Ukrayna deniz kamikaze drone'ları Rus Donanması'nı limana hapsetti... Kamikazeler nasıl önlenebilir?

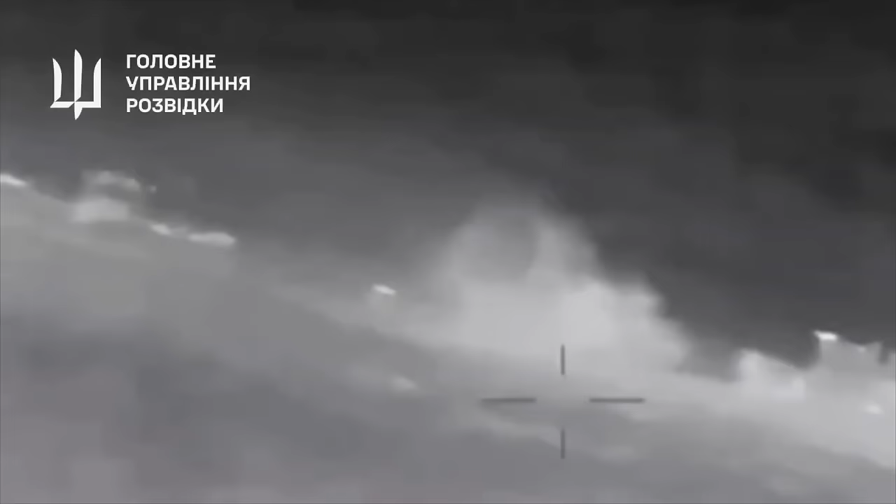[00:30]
Kamikaze insansız botlar savaş gemilerine saldırıyor ve artık denizcilik için yeni bir dönem başlıyor.
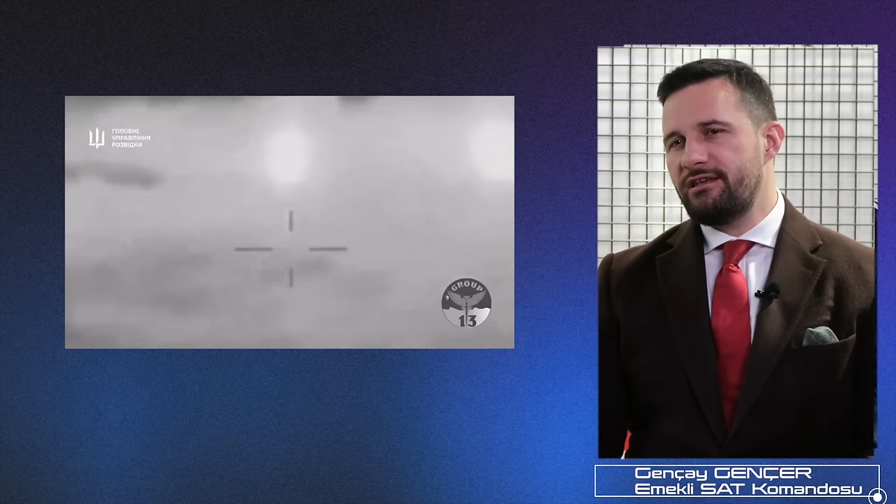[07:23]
Bir önceki yorumlanmış olduğumuz görüntünün devamı telinde, daha doğrusu nasıl devamı telinde, orada yara alan Zerge Kutov kuvveti burada ise batıyor. Bunun net bir şekilde bize ulaşan görüntülerini inceleyeceğiz.
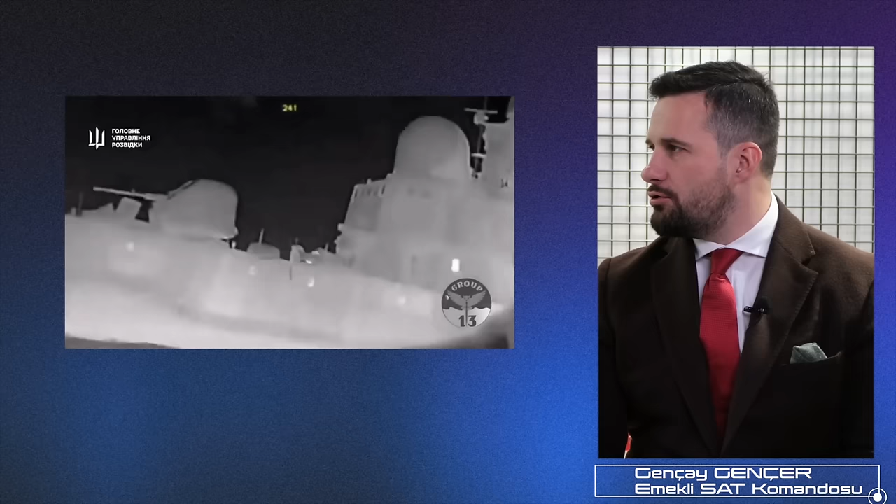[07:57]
Orada da bakacağız. Ben ana batarya ateşlemesi bende görmüyorum. Ama birden fazla drone saldırıyor.
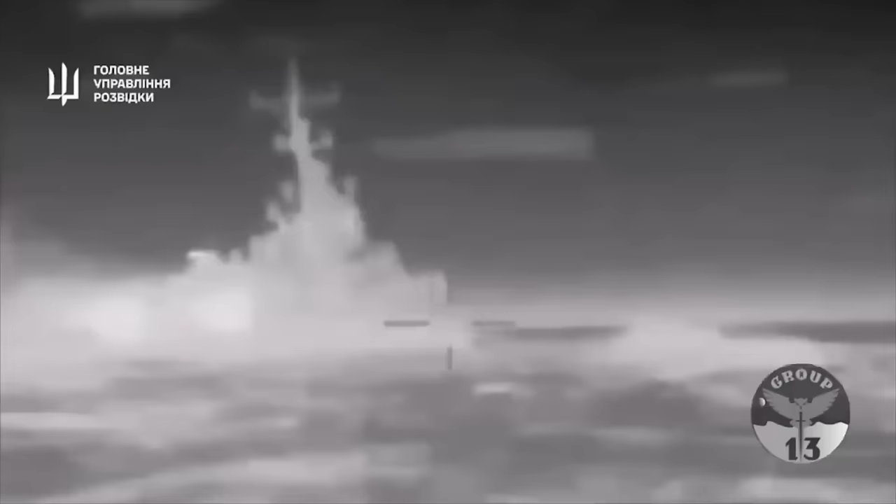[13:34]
Şu anda görüntülerde dikkat ederseniz, çok kalitesiz, böyle sürekli, kaçmalar olan bir görüntü görürsünüz. Kararmalar olur, buzlanmalar olur, işte karıncalanmalar olur.
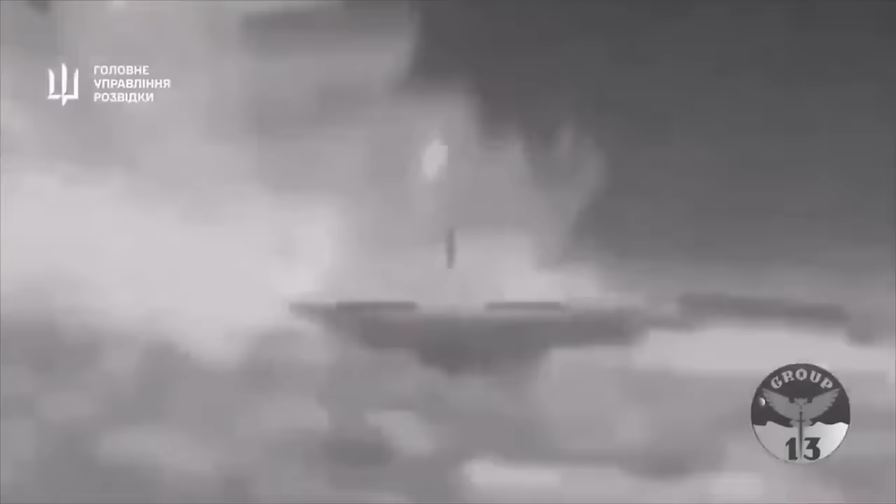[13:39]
O görüntü işte, aslında elektronika. Yoksa Starlink, o bölgeden size canlı, HD, anlık görüntü verebilecek kadar, yüksek kapasiteye sahip.
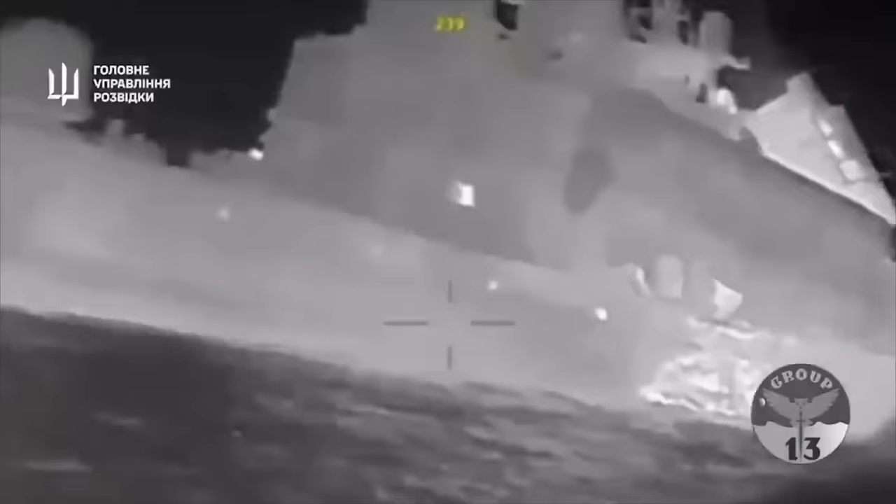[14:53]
gemiler, savaş gemileri, büyük asetler, tespit edememiş, bir şekilde tespit edememiş, ve yakınına kadar girdiğini görüyoruz, gece ve gündüz şartlarında.
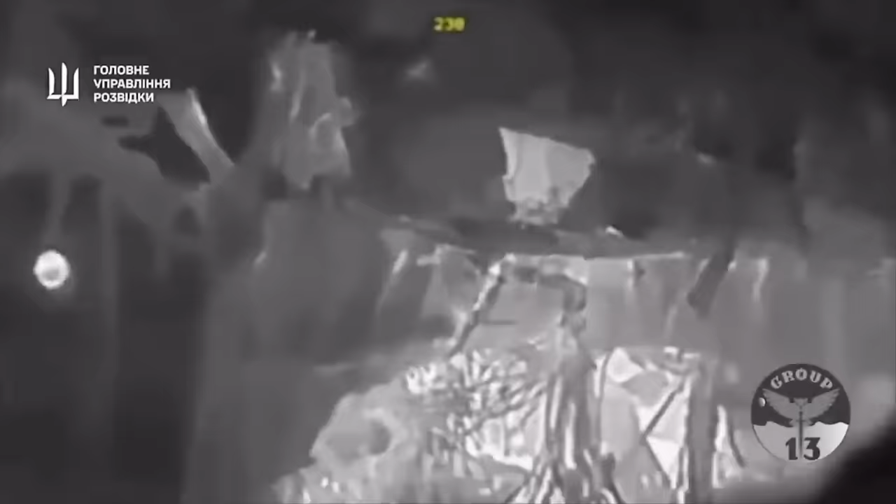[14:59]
Burada ne anlıyoruz? Demek ki artık, bu kadar yakına kadar girmesini,
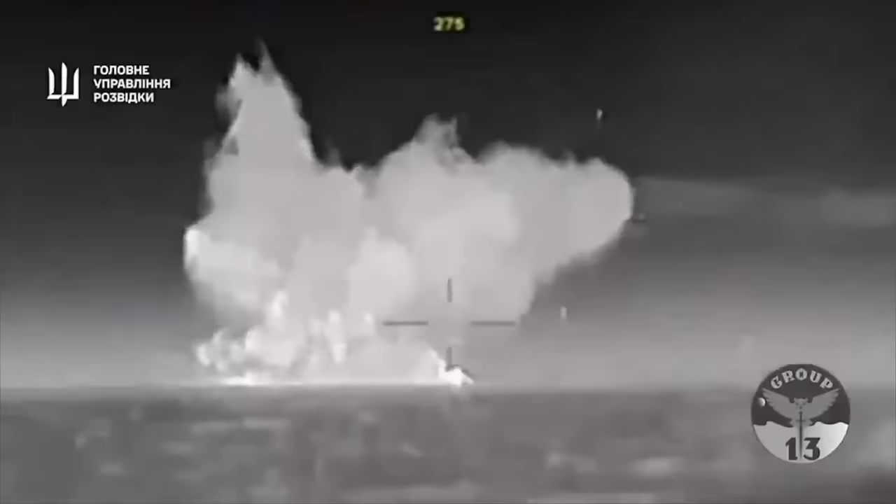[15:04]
engelleyemiyorsanız eğer siz, mevcut radar sistemlerinizden, mevcut tespit sistemlerinizden, demek ki artık, göstermesi sağlığının, mesafede bir şey yapması lazım.